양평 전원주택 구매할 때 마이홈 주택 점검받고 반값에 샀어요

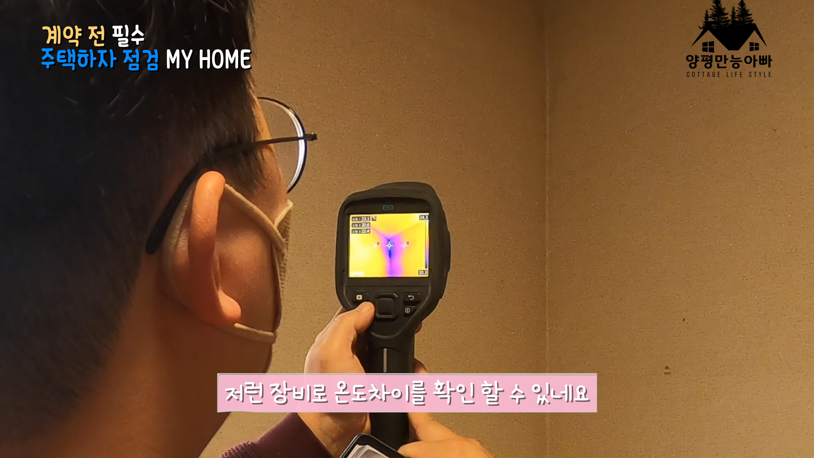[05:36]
보시게 되면 색깔도 떨어지고 색깔도 안 좋고 온도차도 지금 한 3도가량 나거든요.
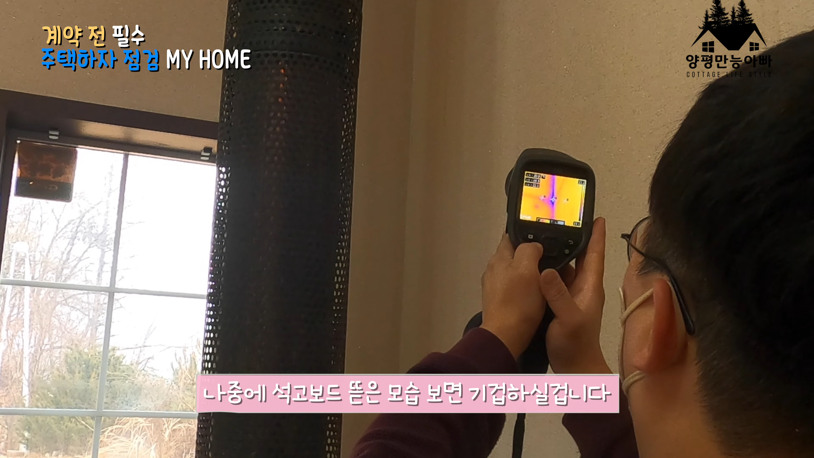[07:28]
지금. 아. 됐으면은 그래도 이 정도. 네. 이 정도의 색깔이 나와서 좋은데.
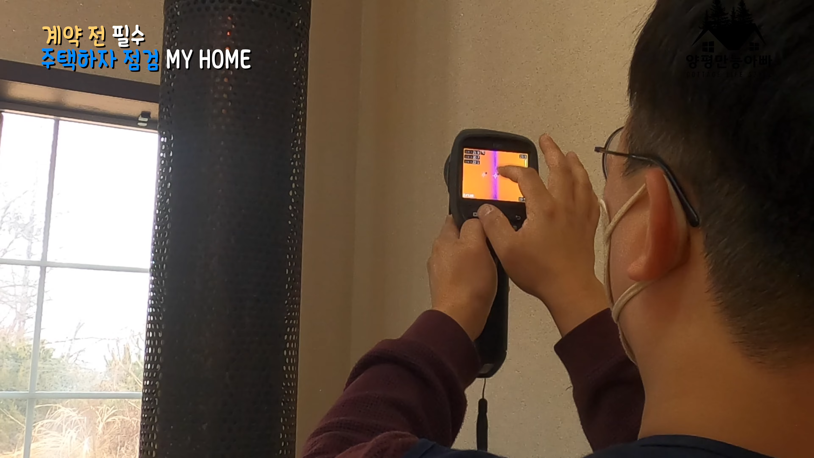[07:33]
이런 것들이 조금씩 불량한 것들이 있죠. 아, 중간 부분이요? 네, 이렇게 짙은 검은색이 나타나는 부분. 온도차가 심해질수록 검은색이 짙어지거든요, 아, 색깔이. 그럼 뭐 단열재 두 개가 겹치는 부분이겠네요.
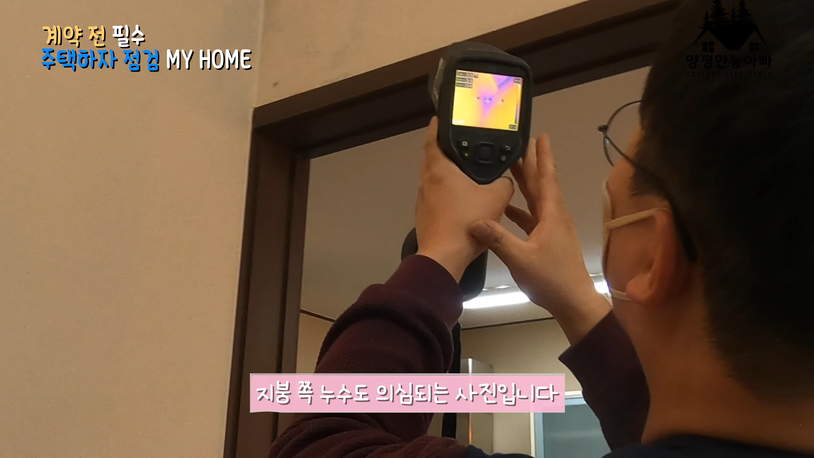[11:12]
지금 이런 것들이 어느 정도 측측이 다양해요. 위에는 단열이 불량하죠 지금. 네.
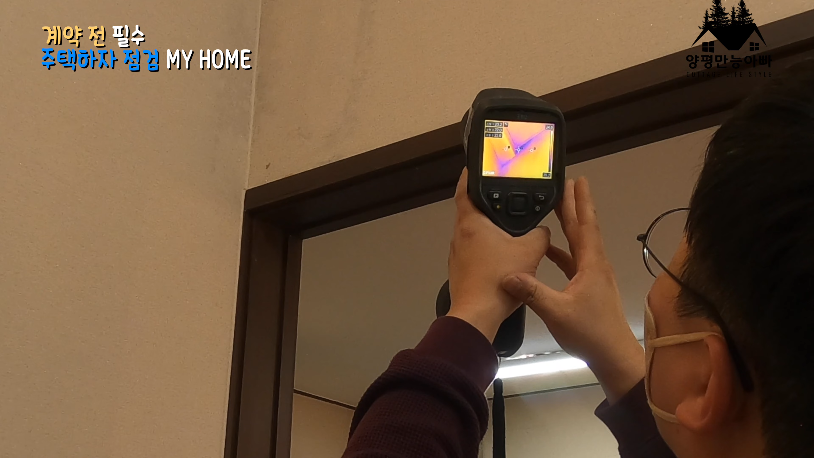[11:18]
그래서 특정의 날씨가 아주 추웠을 때 이 단열이 불량한 위에서부터 생긴 결로 같은 것들이 내려오는 흔적일 수도 있고 그런 것들이.
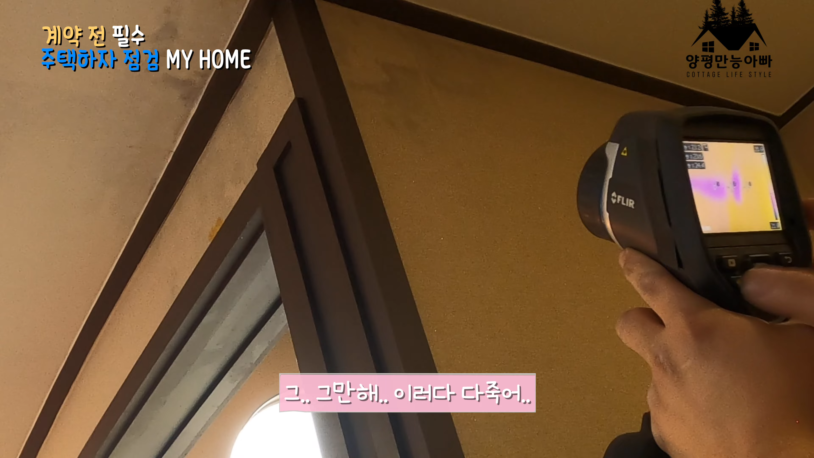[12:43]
다른 곳처럼 이상이 없으면 이런 식의 깨끗한 물이 나타나야 네네. 되는데, 네, 이런 식의 약간의 물이 나타나거든요.
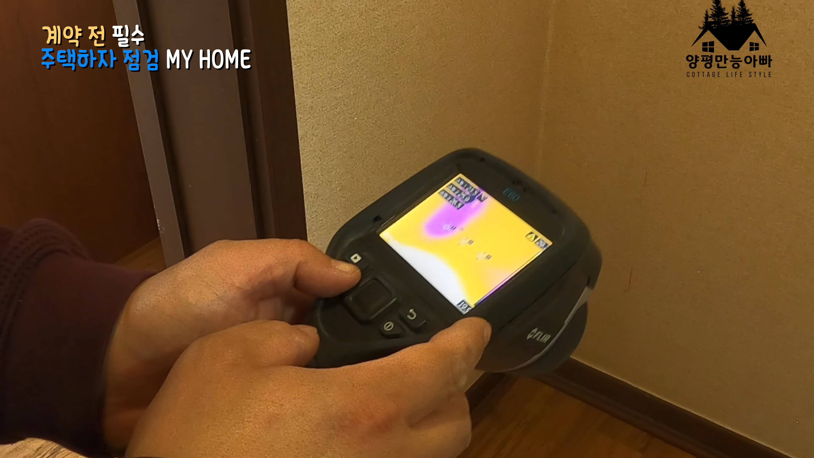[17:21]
이 내부에서 결로가 생겨서 이게 번져서 확률이 제일 높아요. 이 내부에서